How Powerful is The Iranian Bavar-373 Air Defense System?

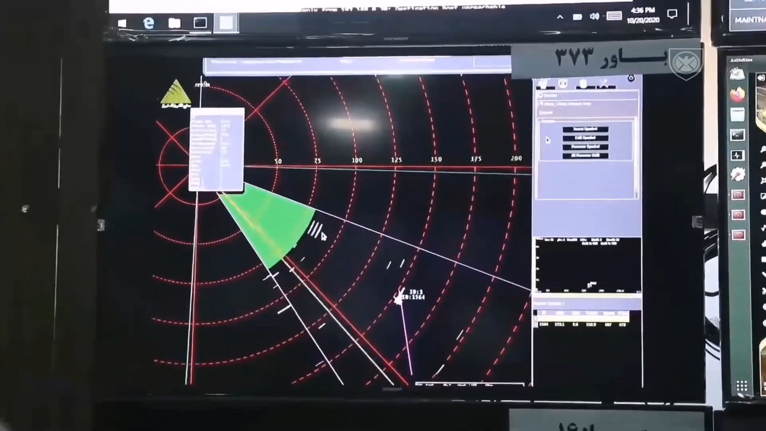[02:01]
It has an engagement range of 300 kilometers and can direct 12 missiles to 6 targets simultaneously.
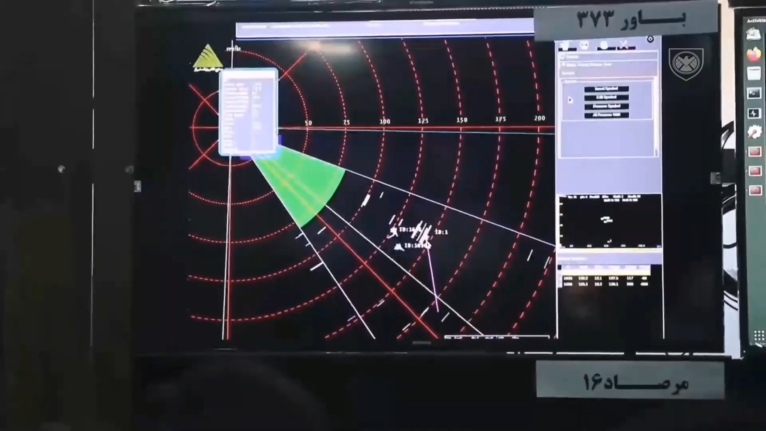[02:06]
What is interesting about this radar system is its rather 3D configuration.